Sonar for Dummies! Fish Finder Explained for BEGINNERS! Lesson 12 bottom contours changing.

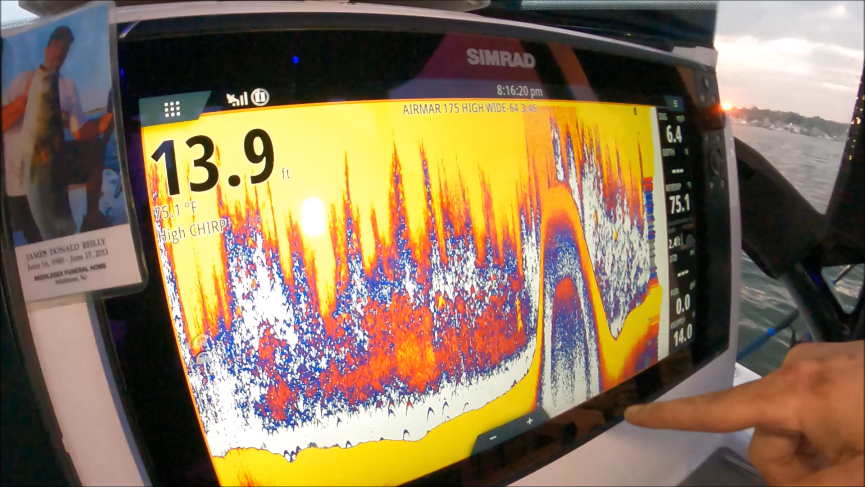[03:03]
On screen: depth 13.9 ft, water 75.1°F
looks like one heck of a uh-huh right something coming off the bottom but we know it doesn't look like that in real life I can make that thing look like it's just a slut
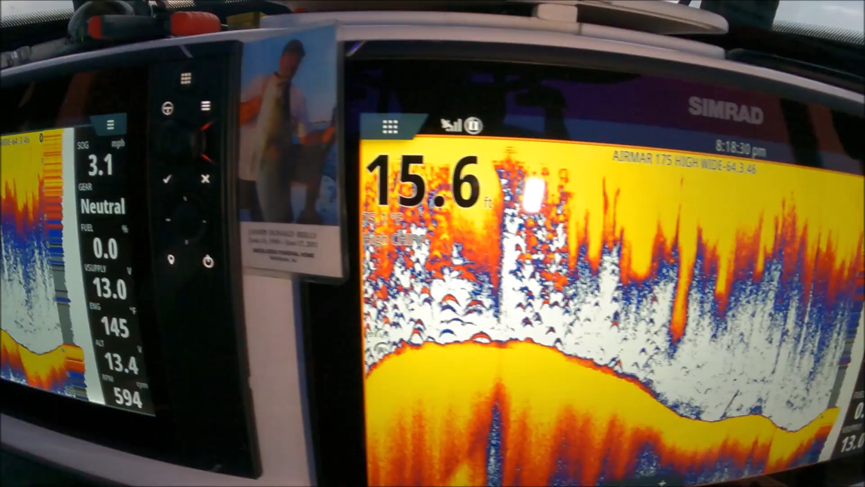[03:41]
the chart you can see how
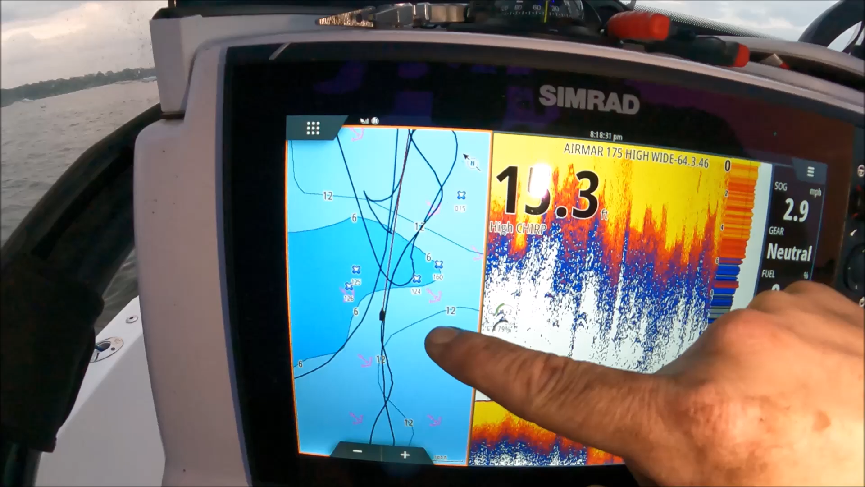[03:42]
On screen: speed 2.9 mph
close we are through that track line we were very close to it and here it is right here so
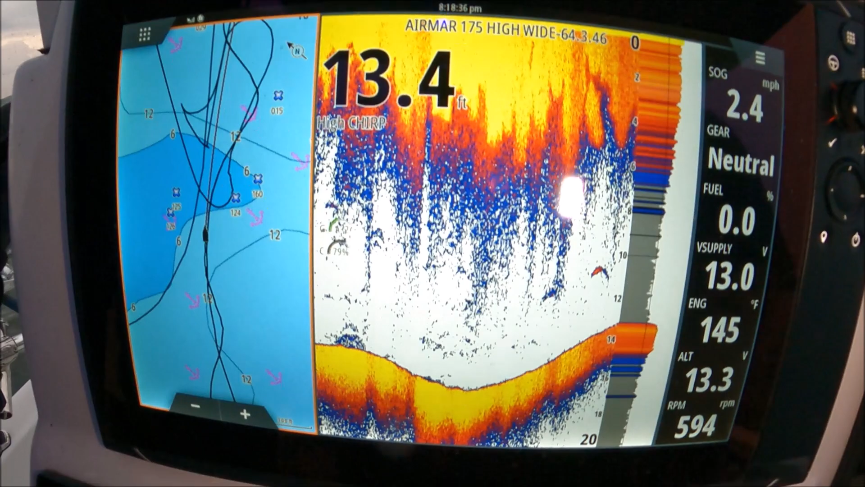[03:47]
On screen: depth 13.4 ft, speed 2.4 mph
I'm gonna show you something you see it coming up it's obviously not the big wall it was watch what happens when I stop the boat when I stopped the boat I made the hump go away it's a magic trick now it's completely flat
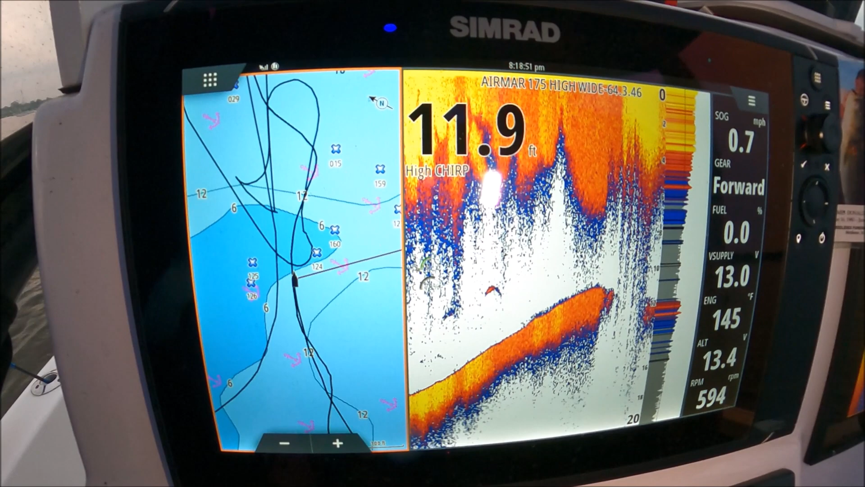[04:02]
On screen: depth 11.9 ft, speed 0.7 mph
because we're going very slow now it'll speed us up and we'll make it come back
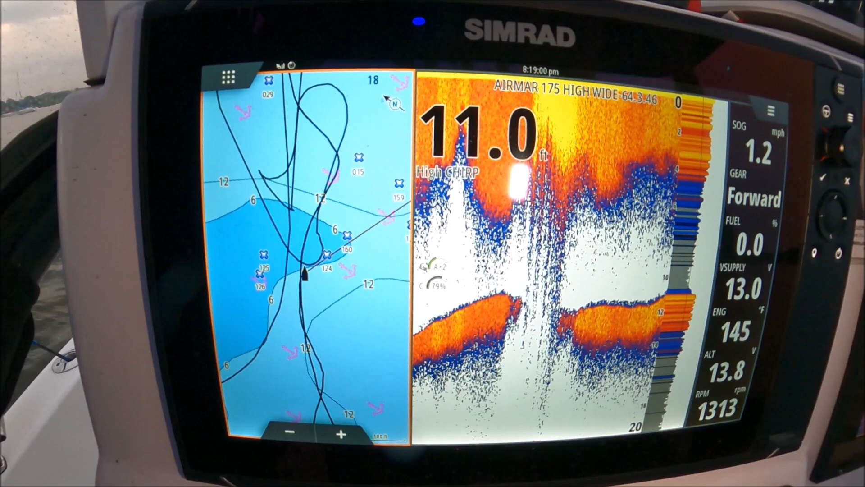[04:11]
On screen: depth 11.0 ft, speed 1.2 mph
right up to the top tada magic
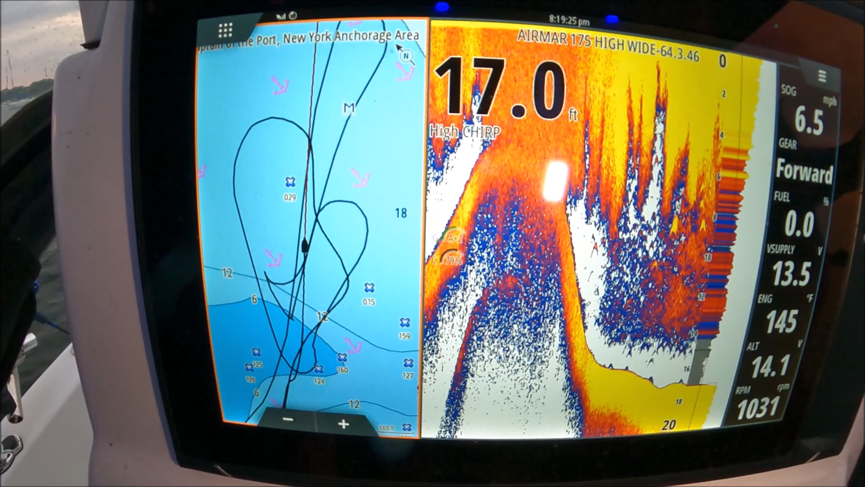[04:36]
On screen: depth 17.0 ft, speed 6.5 mph
there's lots of little tiny pages here I don't know what it is spearing maybe so hopefully I made sense I try to keep it as simple as possible if I need to watch that one a few times send it around share it